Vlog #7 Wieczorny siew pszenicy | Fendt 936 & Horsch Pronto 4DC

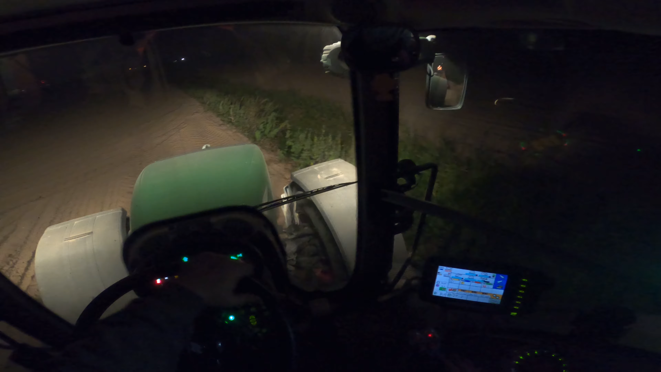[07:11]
włączamy szybki start włączamy malowanie i jedziemy tak samo będę się starał troszkę dalej od tego rowu jechać żeby tam za dużo ziemi nie naleciało no i jeżeli zasieje pszenicę w rowie ktoś będzie musiał ją skosić a tego by na pewno kombajnista nie chciał